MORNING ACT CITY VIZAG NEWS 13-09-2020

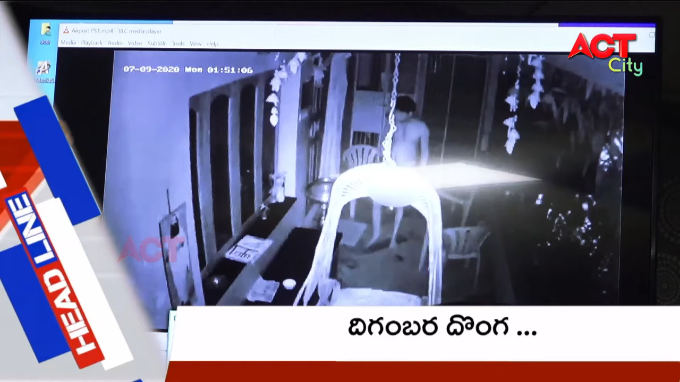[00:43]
పోలీసులకు చెక్కిన దిగంబర దొంగ చోరీ సొత్తు స్వాధీనం వివరాలు వెల్లడించిన డిసిపి రస్తోగి